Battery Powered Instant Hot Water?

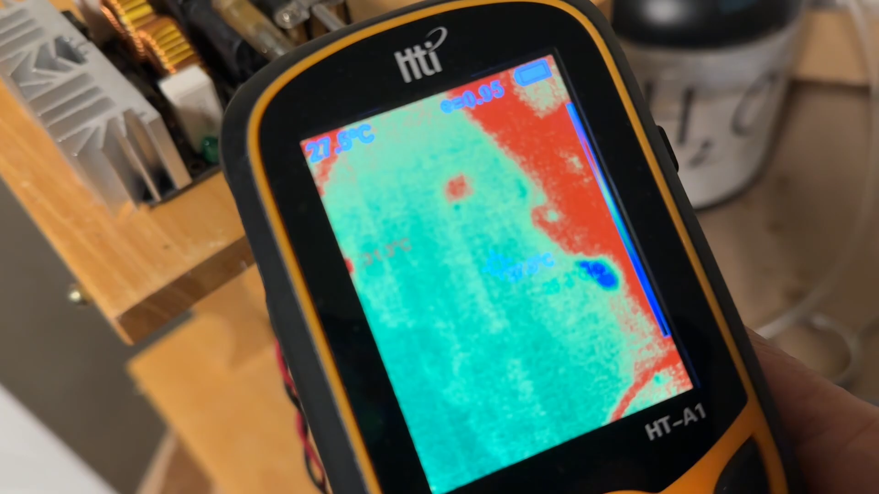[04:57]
So the thermal meter is now on. It goes.
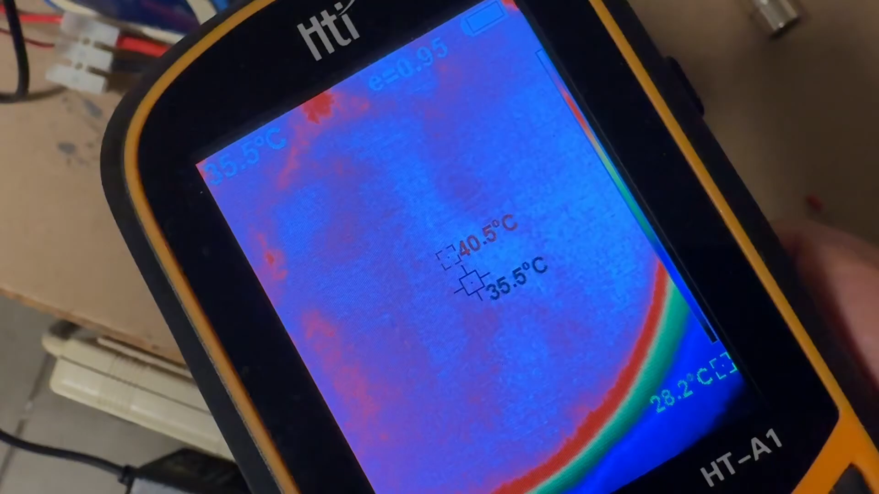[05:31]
On screen: spot 35.5°C
It's giving me a temperature of 40 degrees.
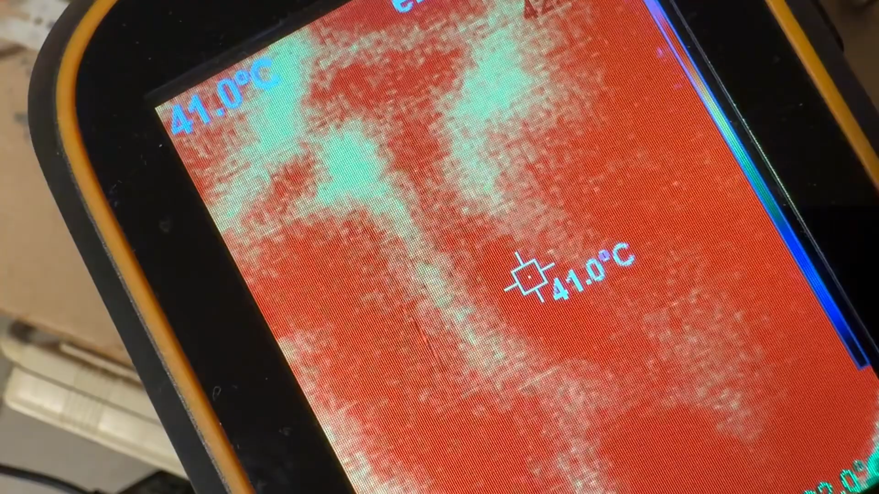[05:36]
On screen: spot 41.0°C
41 degrees. So that's actually like hot water out of your tap.
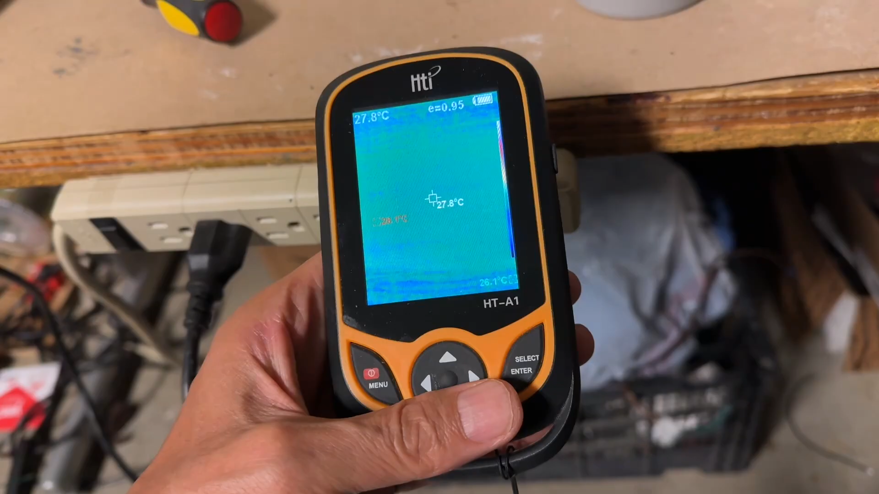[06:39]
On screen: spot 27.8°C
Okay now let's measure the temperature with this thermal meter.
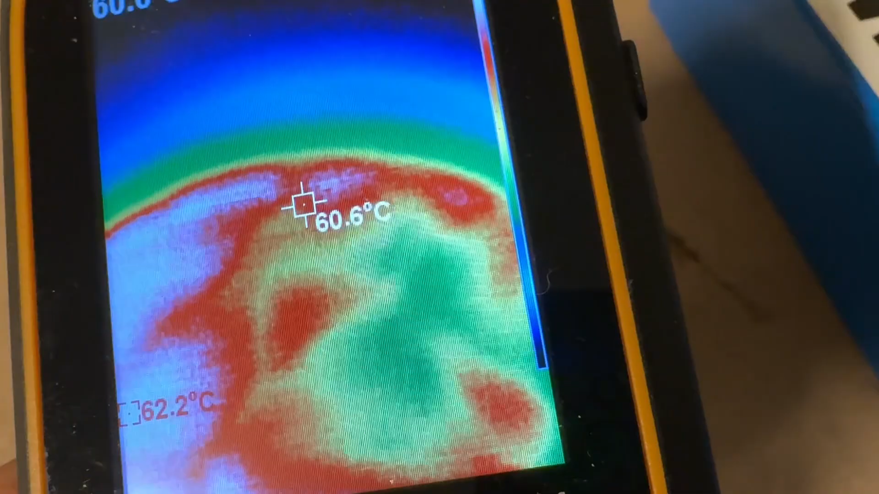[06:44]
On screen: spot 60.6°C
Hey the temperature is at least 60 or more degrees with the pump pumping the water through the coil slower.